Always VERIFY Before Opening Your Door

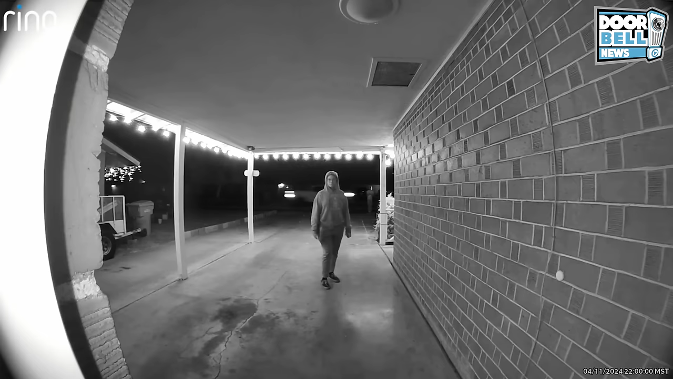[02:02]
But we think she's up to something. But we think she's up to something. Let's see what happens.
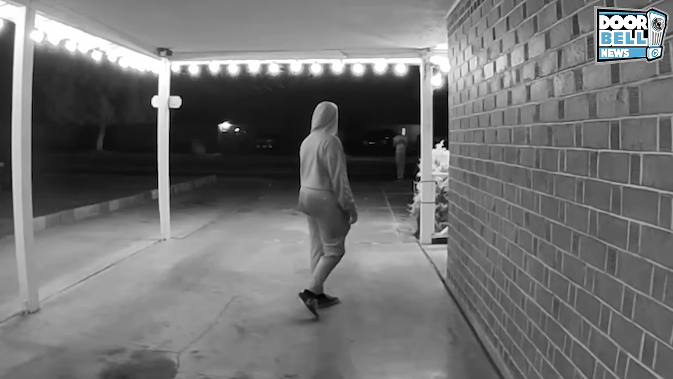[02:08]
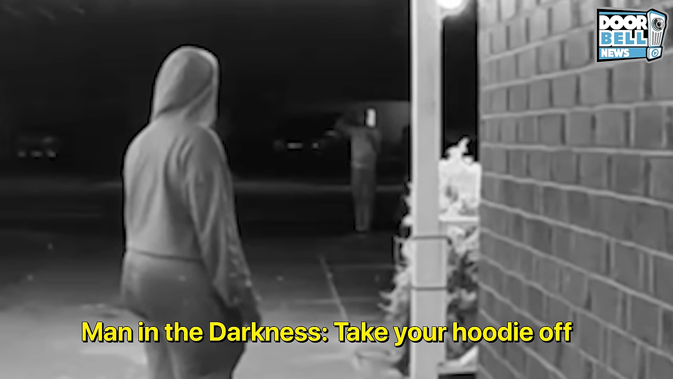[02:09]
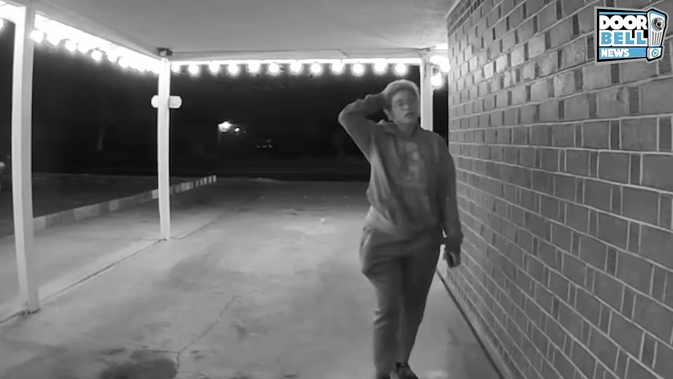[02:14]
I just wanted to let you know that your car light is on.
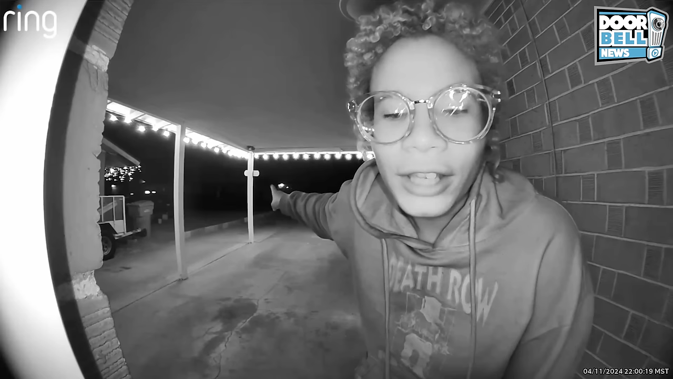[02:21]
I don't believe you. Now how do you know that's my car? These people will say anything to get you to open the door. Alright. I just wanted to let you know that your car light is on. Yeah. Whatever you say. Nice shirt.
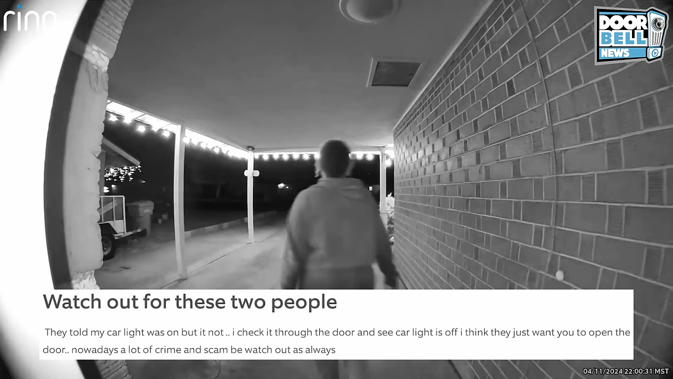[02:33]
Who's that guy in the background directing you? Cach.
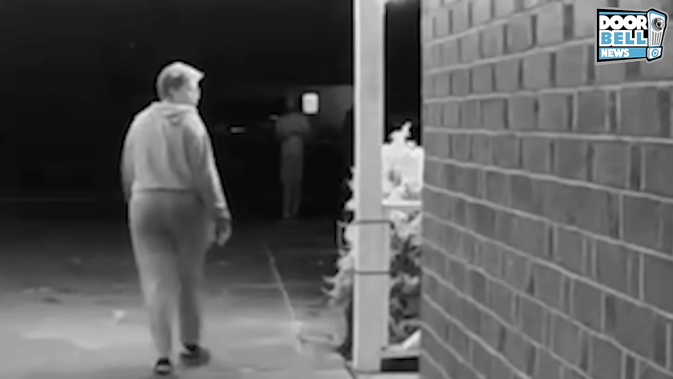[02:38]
Yeah. They're definitely up to something.
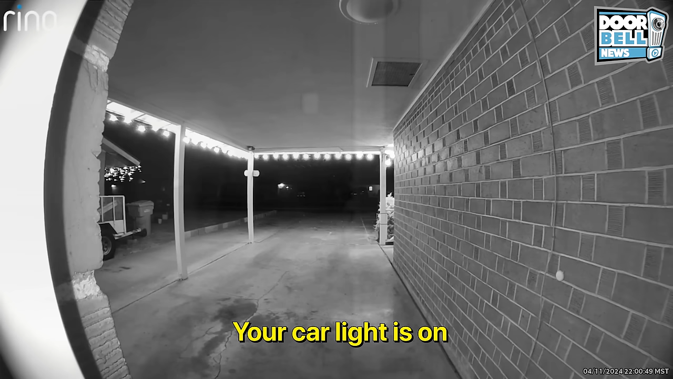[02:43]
Your car light is on. I just wanted to let you know your car is on. Your car light is on. Your battery is on. Why are you worried about my car or my battery? All you need to be worried about is those dusty sneakers you got on. Get lost!
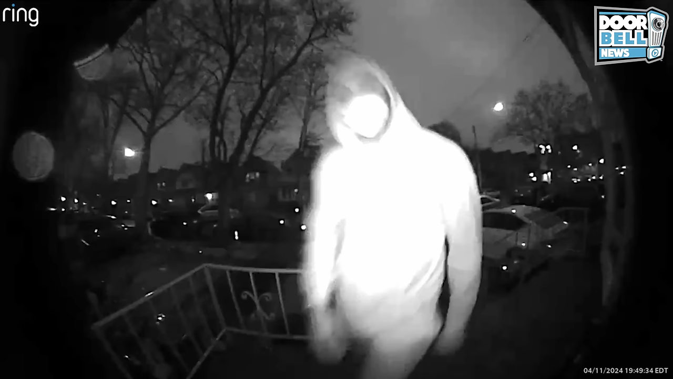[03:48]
Queens, New York. Check these guys out.
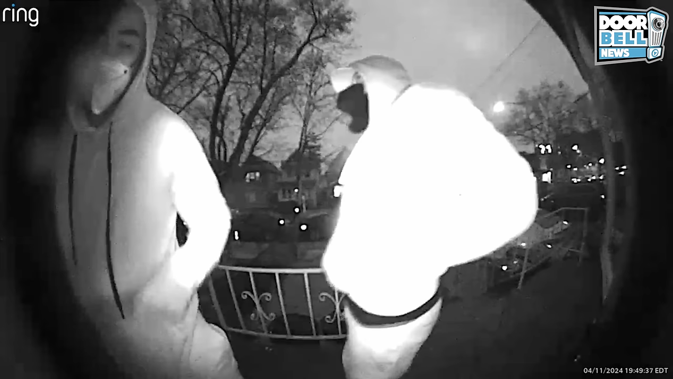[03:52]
Looks like they have a crowbar or a jimmy or something.
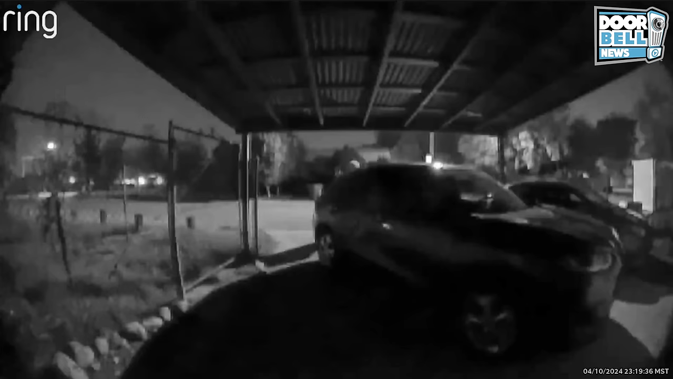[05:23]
Phoenix, Arizona. Look at this late night visitor.